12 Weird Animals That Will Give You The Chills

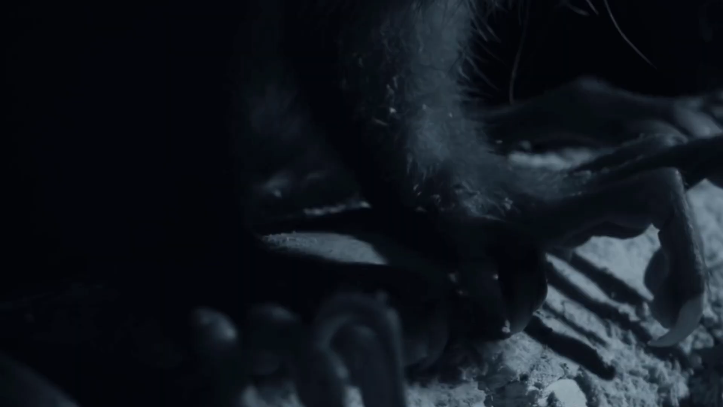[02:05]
Only found in Madagascar, this 14-inch to 17-inch long species sports a long tail.
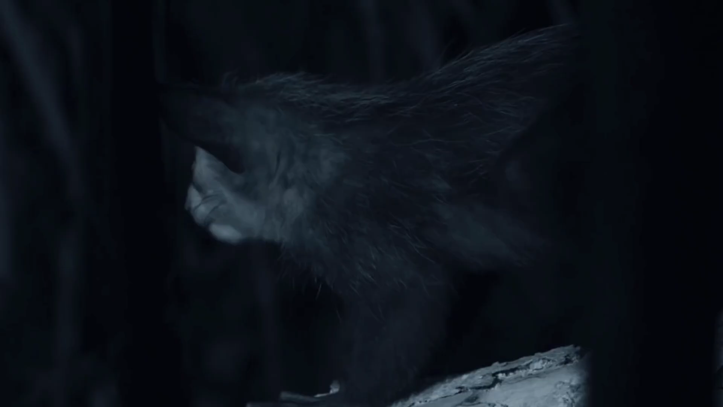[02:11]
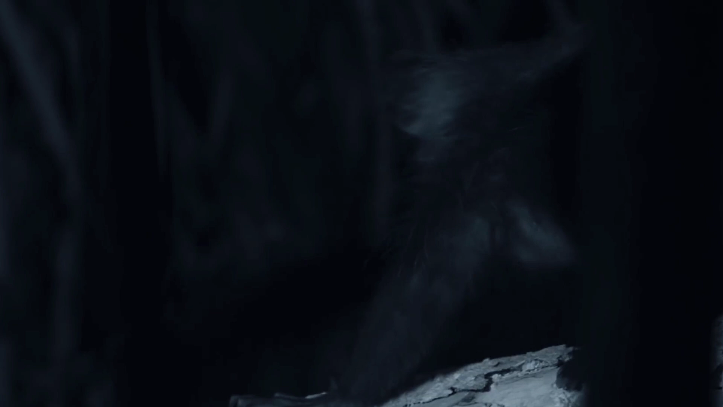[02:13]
It has whitish guard hairs and long, wiry hairs ranging in color from gray to black.
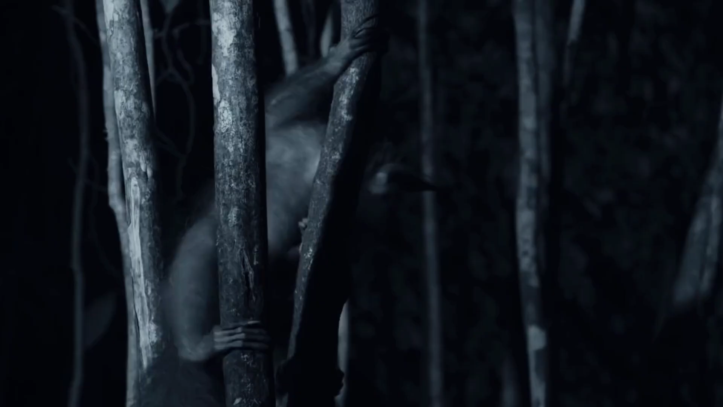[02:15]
However, its teeth, like those of a rodent, are constantly growing.
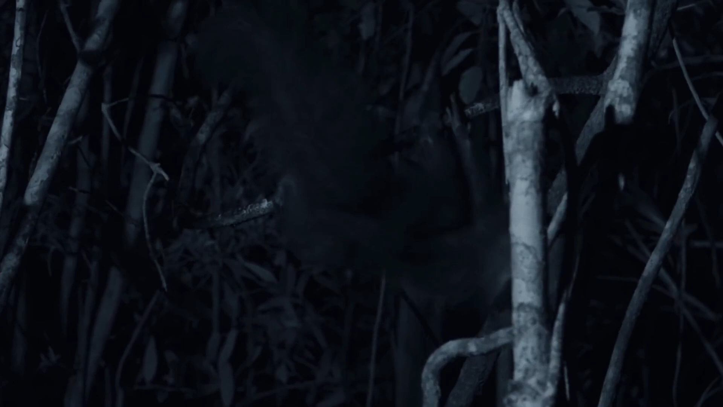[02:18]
Like bats and squirrels, the Eye-Eye uses echolocation to navigate and can scale trees headfirst.
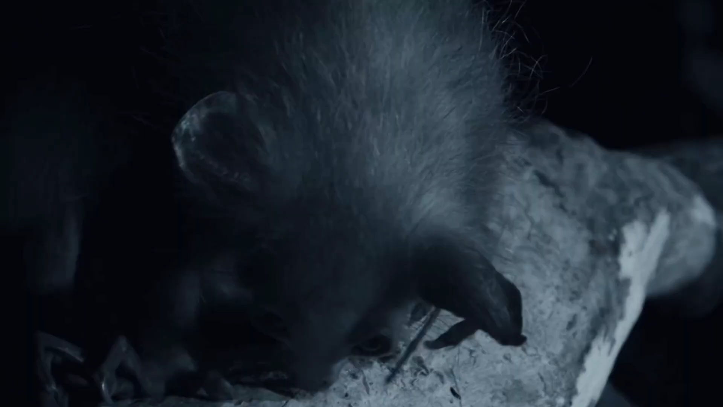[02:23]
It has spherical orange or tan eyes that are large and glaring.
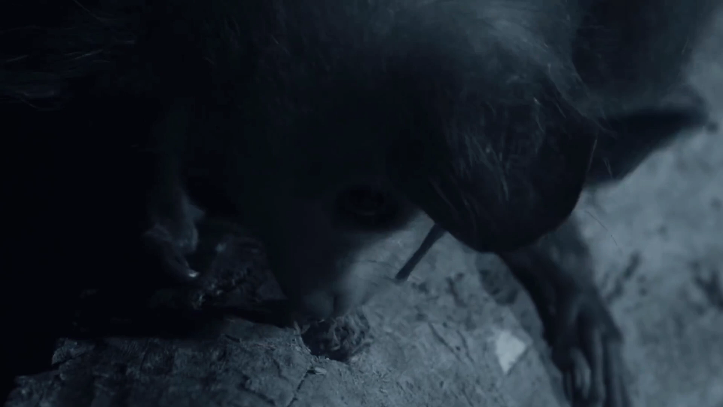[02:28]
It also has a third finger to dig holes with its teeth and grab grubs from those holes.